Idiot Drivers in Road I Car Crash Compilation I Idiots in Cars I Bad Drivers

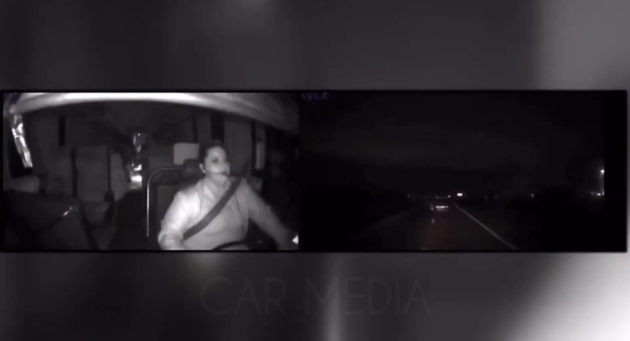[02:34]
The moment the driver spotted a car in the middle of I-25, disabled after an earlier crash.
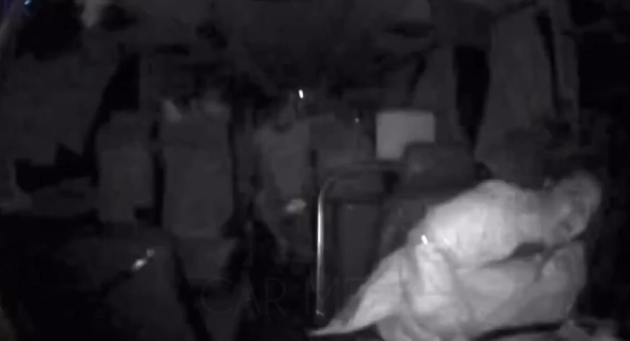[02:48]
You can see her maneuvering the wheel, doing all she can to try to steer clear,
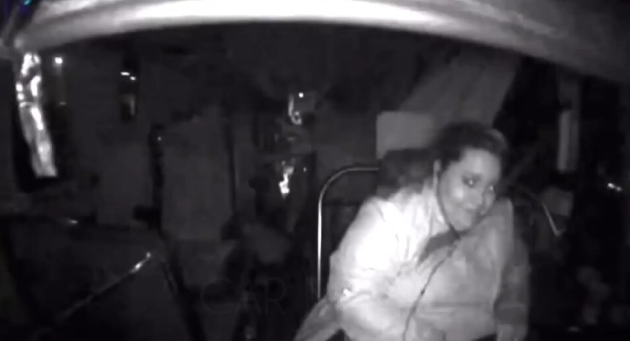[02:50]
but she loses control, and the bus full of 32 passengers rolls on its side.
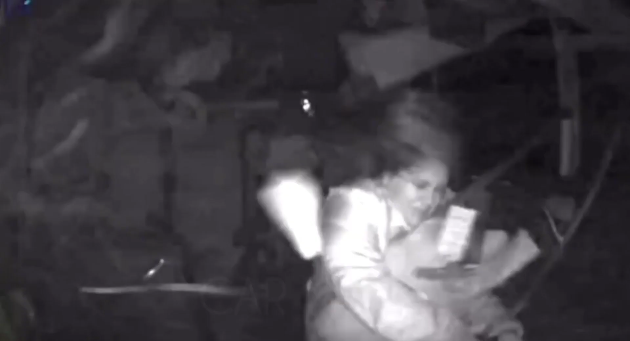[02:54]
All the while, the driver desperately tries to hold on as the bus slides across the interstate. Passengers thought the worst was over and rushed over to help the driver.